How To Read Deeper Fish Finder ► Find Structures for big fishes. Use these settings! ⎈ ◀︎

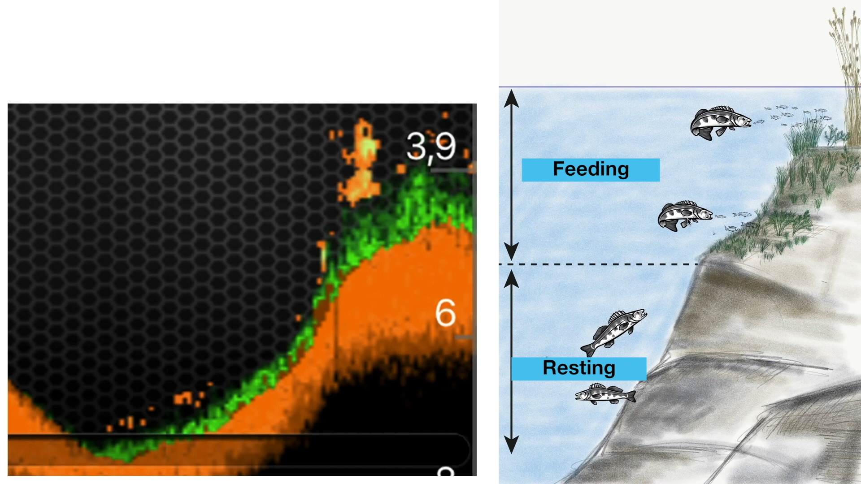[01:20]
It is much more likely that predators bite during an active feeding phase. Unfortunately, these phases are very short so, as anglers, we have to watch out for them. Depending on the weather or how murky the water is, this active phase can be during the day, at dusk or at night.
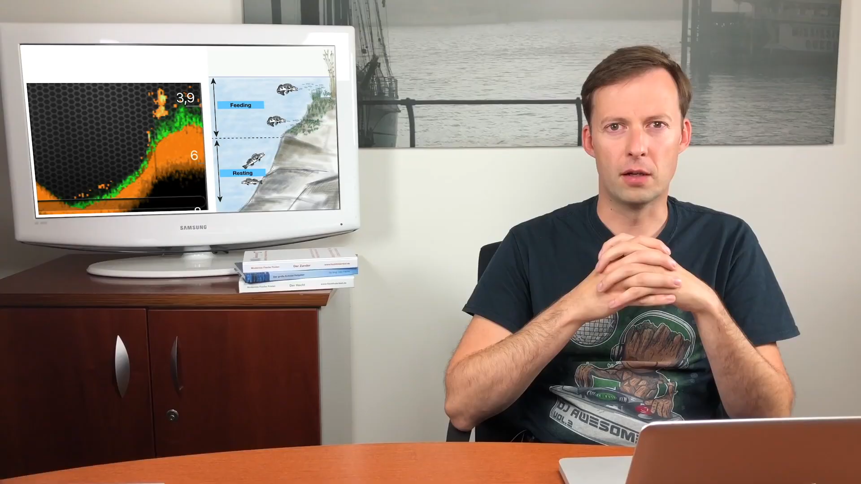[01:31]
If we have a sunny day and clouds suddenly darken the sky, this can trigger a hunting impulse. Most night predators start hunting at dusk, as their eyes are well adapted to poor visibility conditions. This nighttime hunting can be observed especially in clear waters. Predators with good eyes wait for an advantage over their prey. It is an unwritten law in the animal kingdom that most predators do not want to waste energy. This means that the prey must bring in more energy than the energy spent during the hunt.
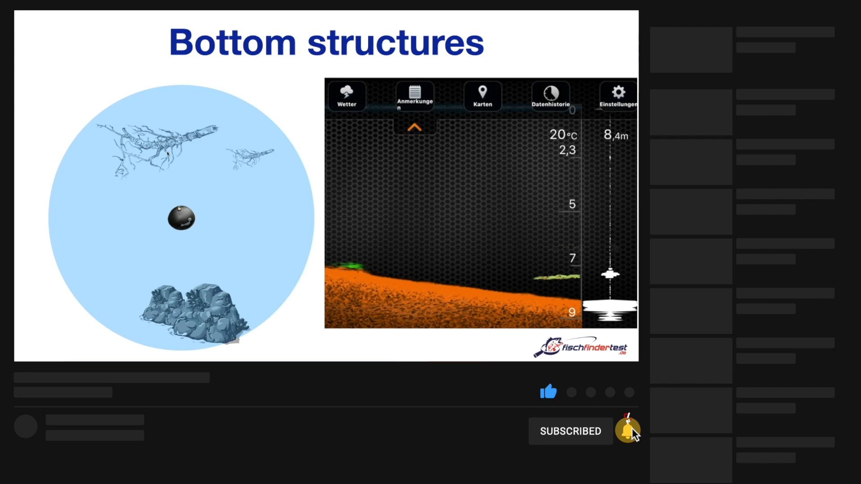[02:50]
On screen: depth 8.4 m, water 20°C
On the ground are tree trunks, branches as well as small and large stones. Now on the right side we see the matching picture of the deeper.
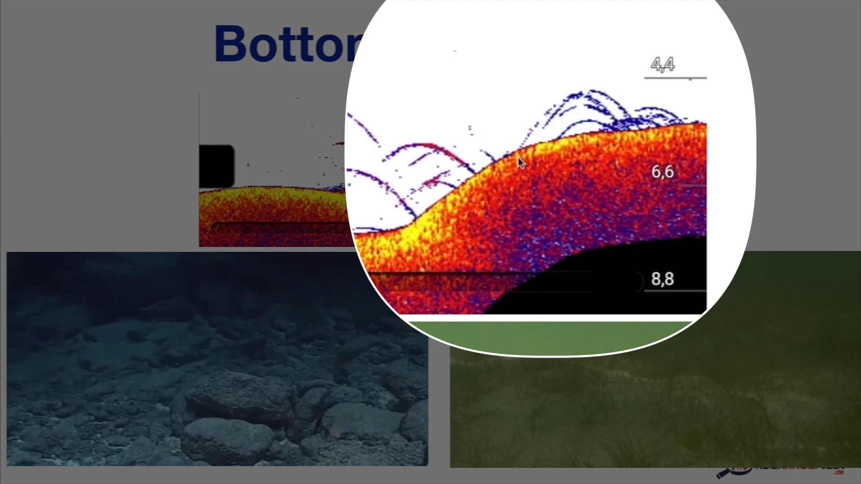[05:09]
We can identify some fish arches above the ground in here as well. At this point we can see a very weak echo from the bottom. It is represented as a slightly yellow line, not so thick. At this point the yellow is completely missing. This image from the deeper shows us that the bottom produces a strong echo.
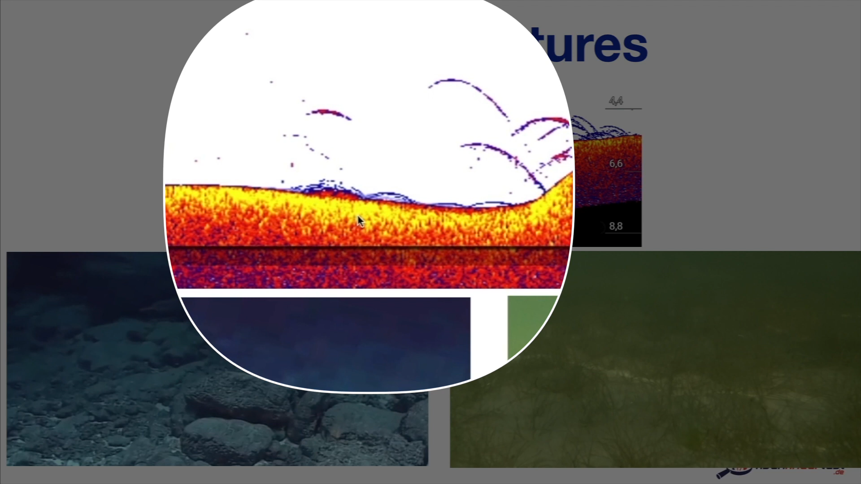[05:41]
Only a bright yellow bottom line indicates that we could have a really nice structure here. We do not need to see fish arches for it to be considered a hotspot.
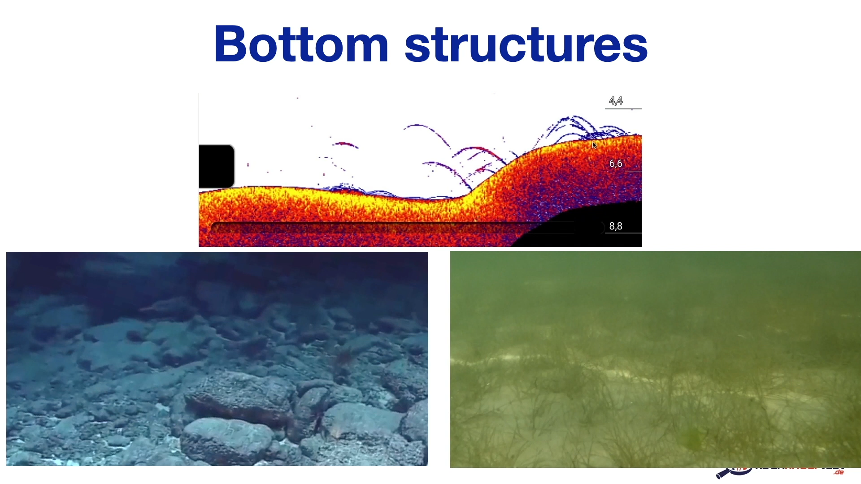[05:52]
The following picture makes it even clearer that we do not always see what is within the bottom structure. Fish hide behind or between stones. This happens very often especially at drop-offs, because a lot of boulders accumulate there.